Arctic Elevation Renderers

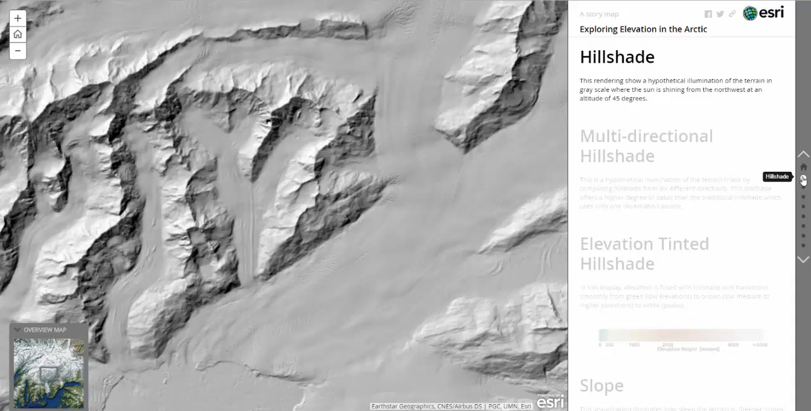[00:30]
The multi-directional hillshade is made by computing hillshade from six different directions.
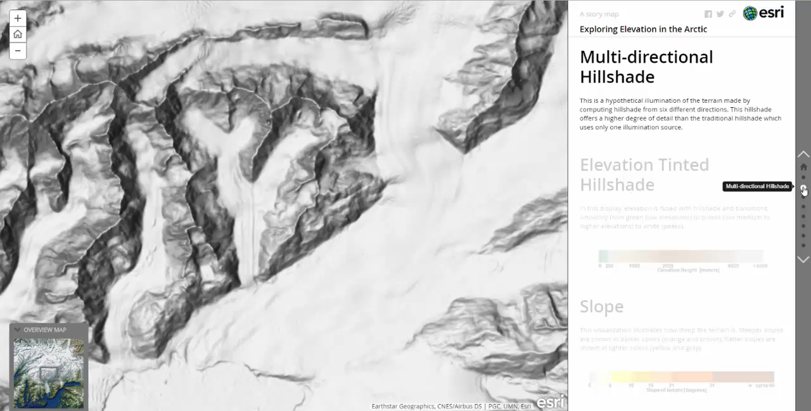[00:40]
This offers a higher degree of detail than the traditional hillshade. In the elevation-tinted hillshade display, elevation is fused with hillshade and transitions from green at low elevations to brown in middle elevations to white at the peaks.
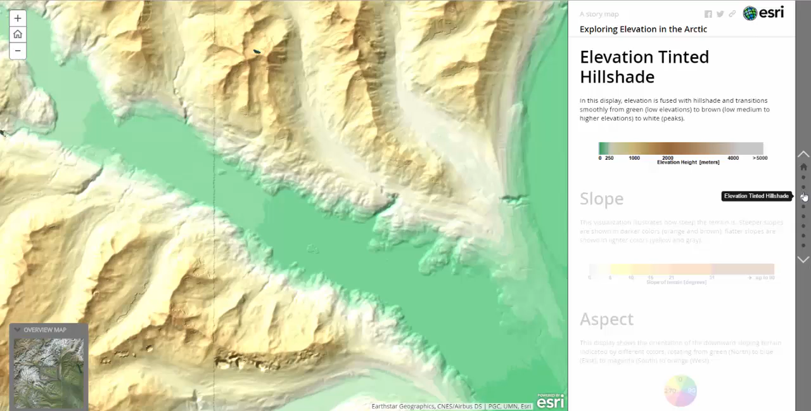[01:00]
In the slope visualization, we can see how steep the terrain is.
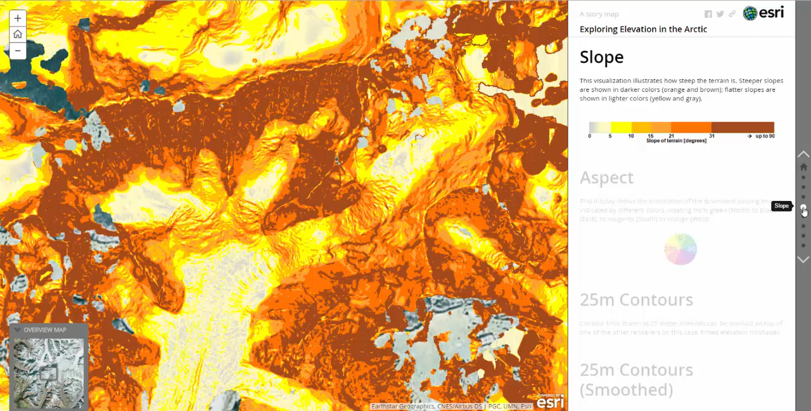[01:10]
Steeper slopes are shown in darker colors, such as orange and brown, and flatter slopes are shown in lighter colors, such as yellow and gray.
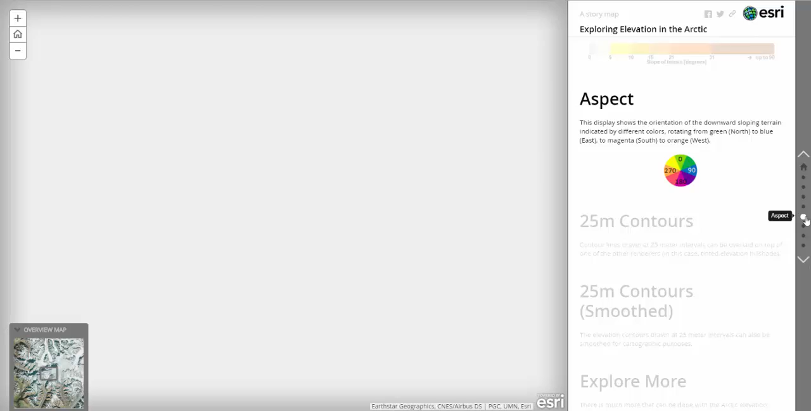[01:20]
The aspect display shows the orientation of the downward sloping terrain indicated by different colors, rotating from green facing north,
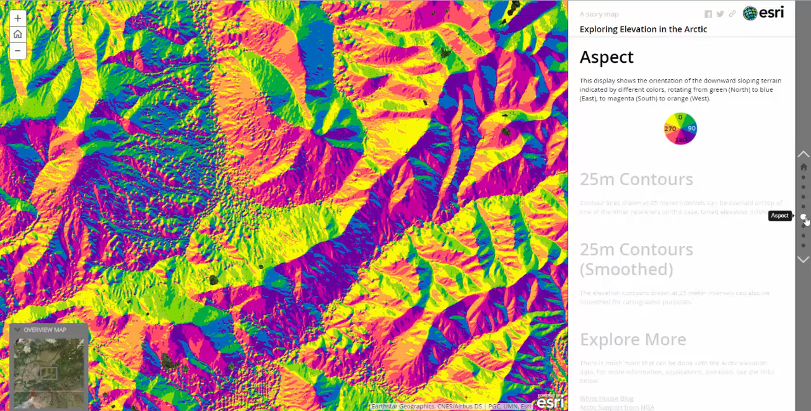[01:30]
to blue facing east, to magenta facing south, to orange facing west.
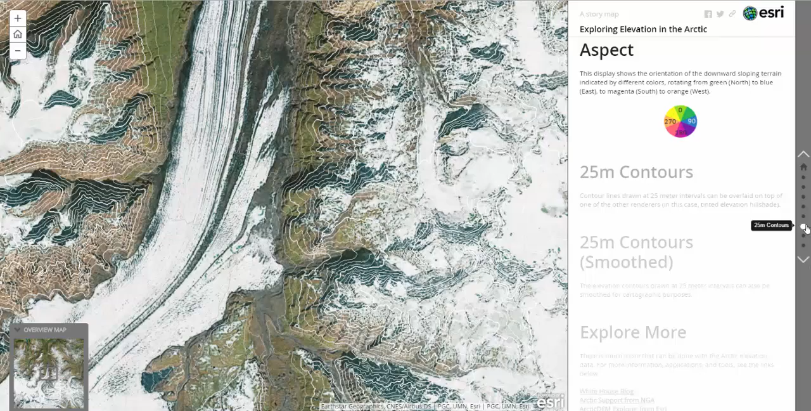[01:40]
Contour lines can be drawn at 25-meter intervals and can be overlaid on top of one of the other renderers, such as the tinted elevation hillshade.
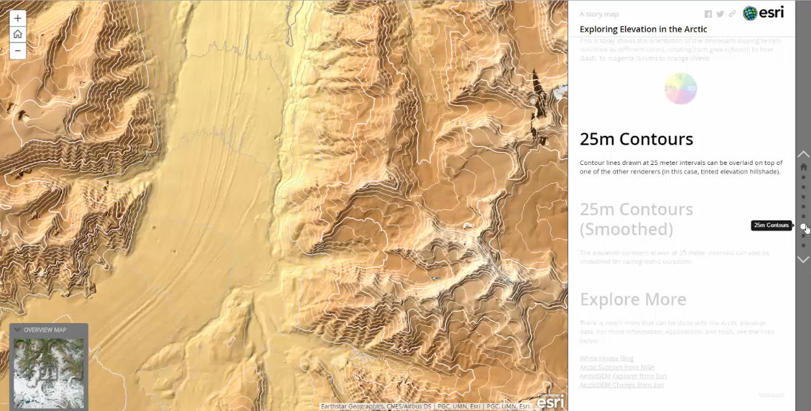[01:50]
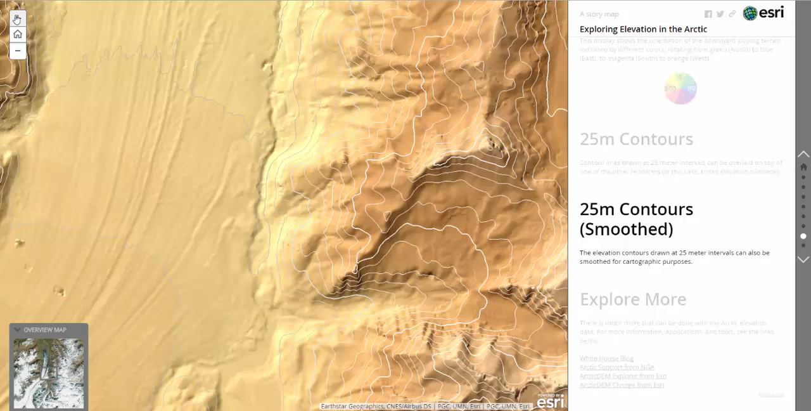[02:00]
The elevation contours can also be smoothed for cartographic purposes. There is much more that can be done with the Arctic elevation data.